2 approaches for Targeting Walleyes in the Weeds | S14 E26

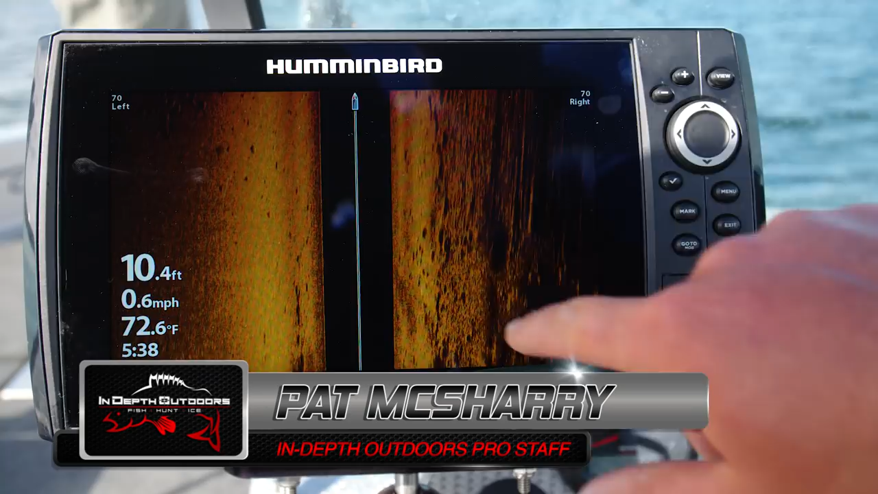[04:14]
On screen: depth 10.4 ft, water 72.6°F, speed 0.6 mph
You can see right here is the center line where the boat's going over. You got pretty clean bottom on this side, some scattered rocks in here, but pretty sandy altogether. And then this right side, which is a little bit smeared right now because we're making a right-hand turn,
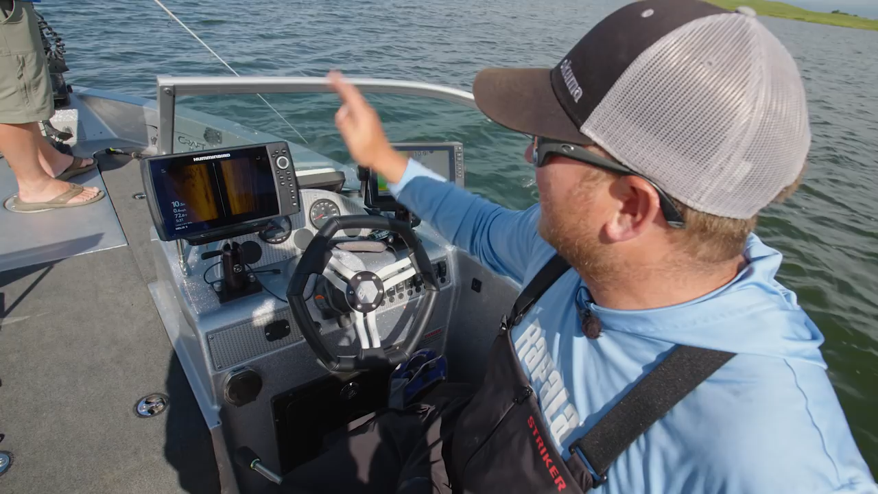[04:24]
is all weeds. You can see that right there. You know, here's clean bottom and rock. This is all scuzzy, lots of weeds there. And that's the right side of the boat. That's where we're casting to, and that's where these fish are hiding.
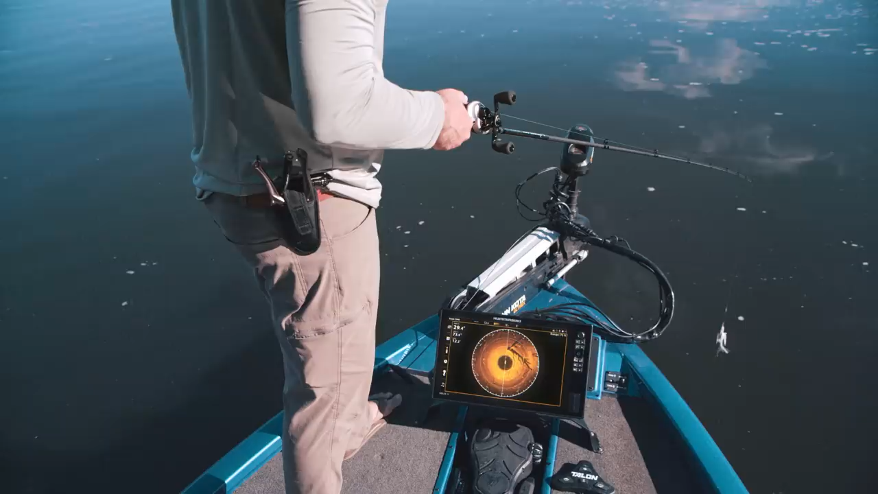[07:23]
So when there's a fish at 3 o'clock, be right on time with Mega 360 Imaging.
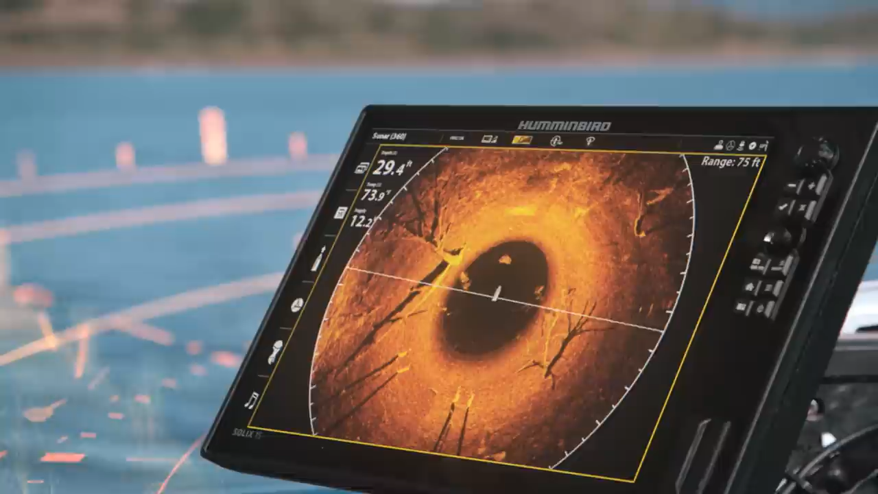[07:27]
Every sweep of our newest technology offers 125
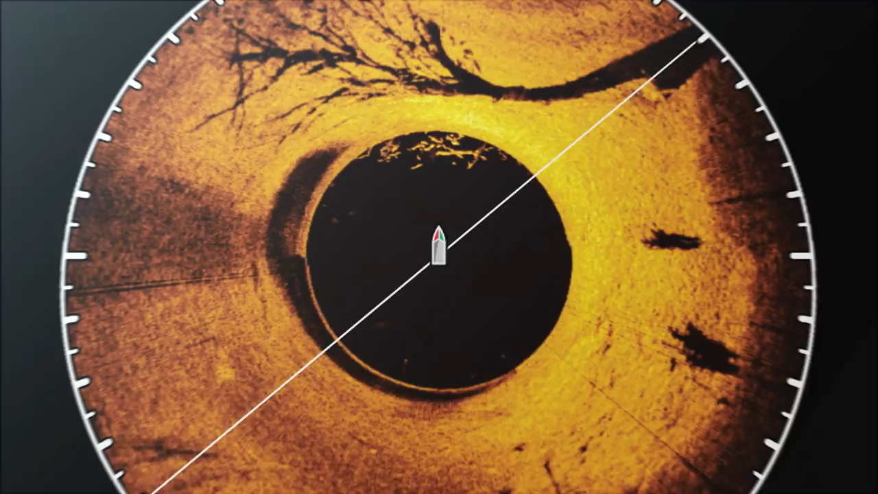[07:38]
So you can see fish, and every detail, in every direction.
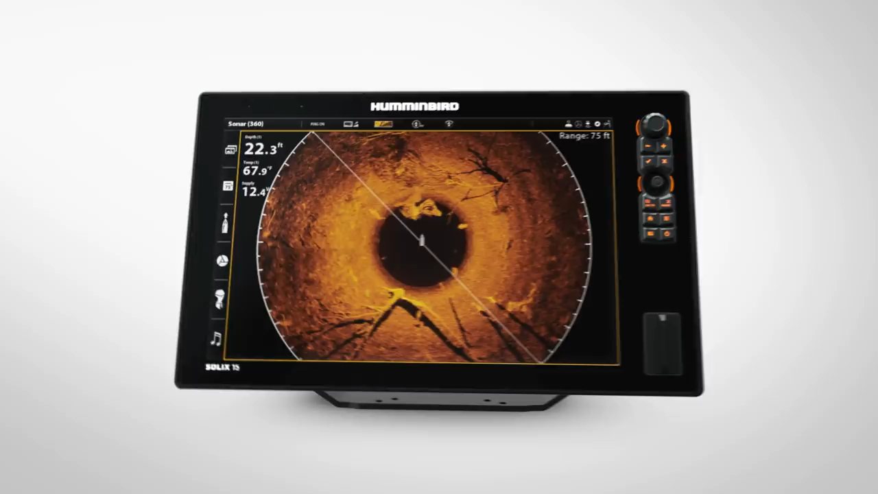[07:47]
On screen: depth 22.3 ft
Mega 360 Imaging, only from Humminbird.
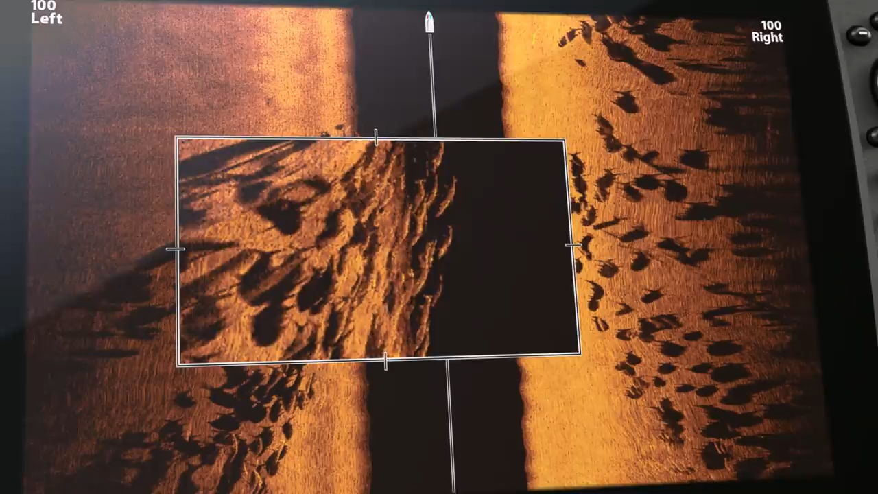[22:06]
Because more detail means more of this.
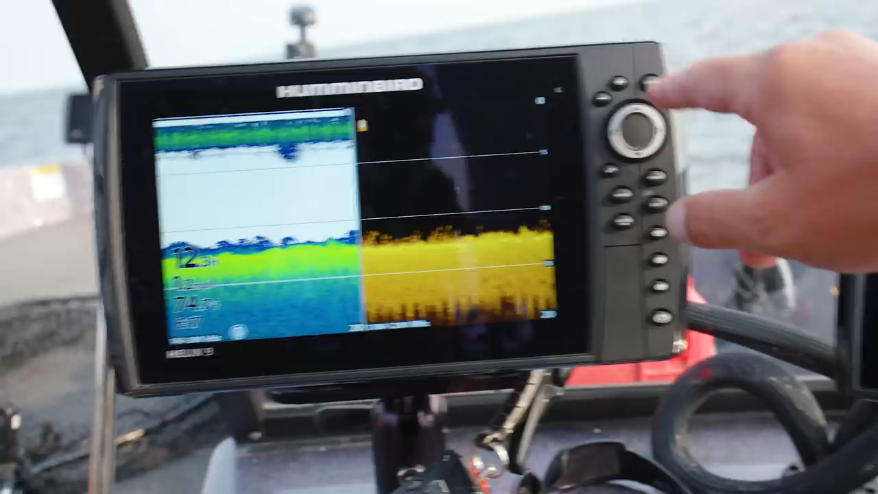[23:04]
So these weeds we're going over here, if I just go to down imaging, you can see they're just scrubby. They're not tall at all. Now if we moved in to about eight and a half foot of water, that's where the real tall cabbage forms. And I would imagine that as we got later into the day, sunlight, sun angle gets a little bit lower, the fish will move up into that shallower water.
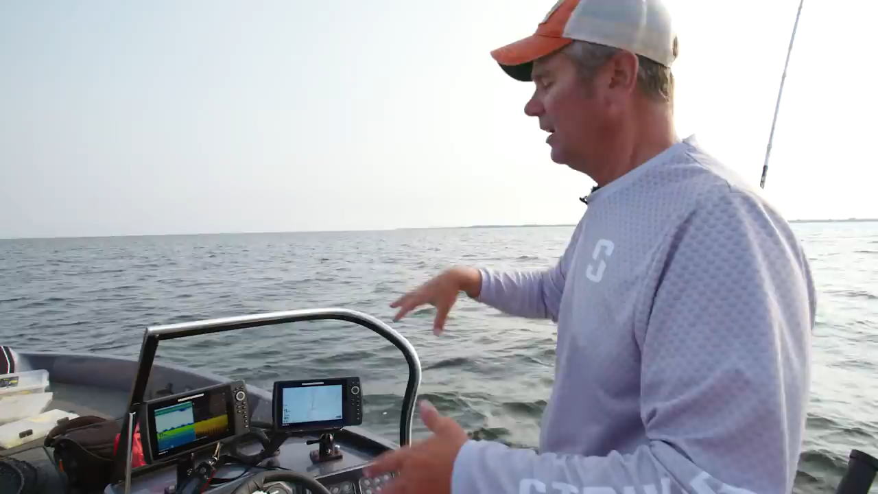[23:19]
But right now, they're just out here running on this real short, I would assume it's either maybe like coontail or, you know, who knows, doesn't matter. It's about a foot tall, and they're running on that versus in the heavier cabbage.
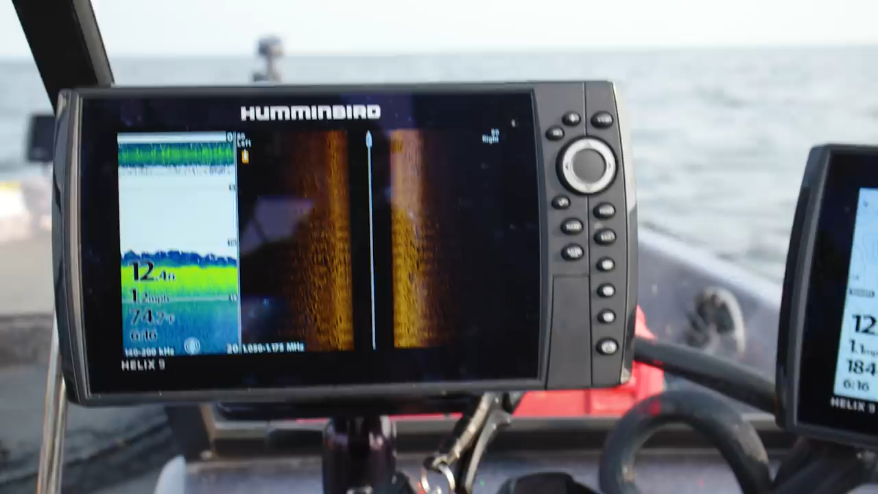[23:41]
And you can see it, this is what it looks like on the side imaging. It's a little clumpy, a little pillowy, and you can pick the walleyes out in that. They'll just show up as just really dark shadows if they're up off the bottom. And we've been going through, you know, pretty consistent wolf packs.
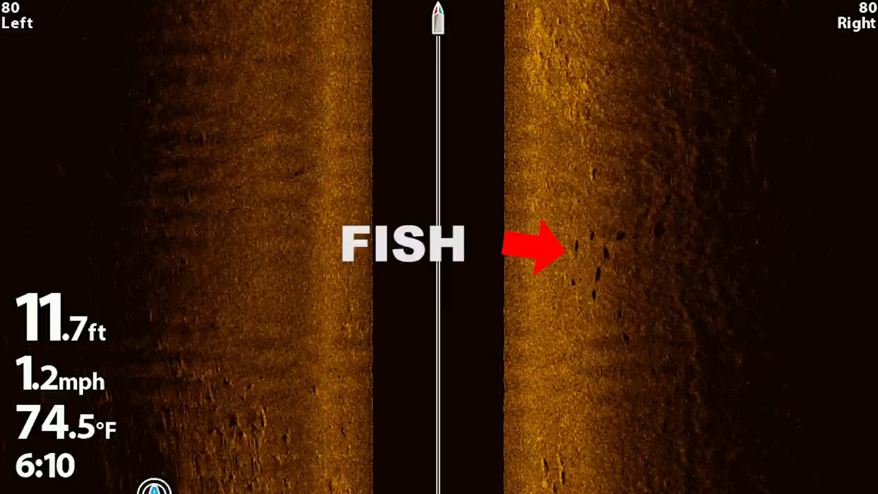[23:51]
On screen: depth 11.7 ft, water 74.5°F, speed 1.2 mph
I've done some, I've saved some really nice side imaging examples. So if you're not sure what you're looking for on side imaging,
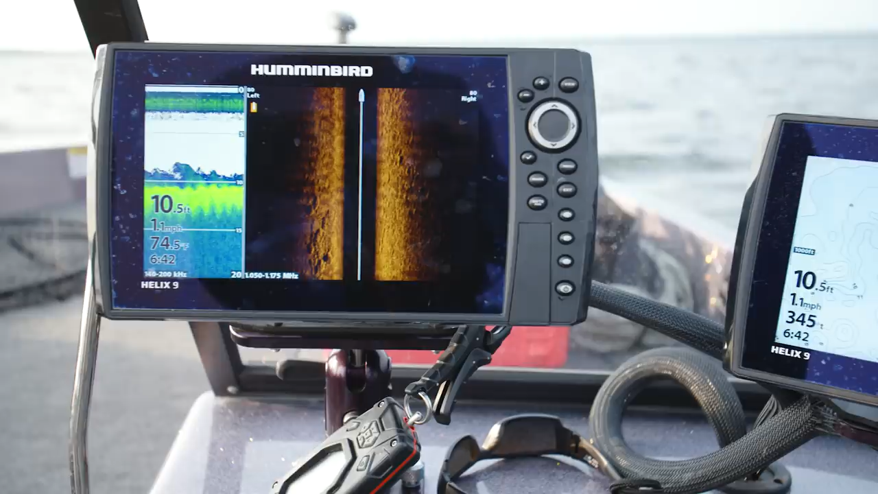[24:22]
On screen: depth 10.5 ft, speed 1.1 mph
And what you can do is you can push your power button, or you can use the remote. It's a little easier to show on the big unit here, so that's how I'm going to do it. Push that power button, and up pops this panel.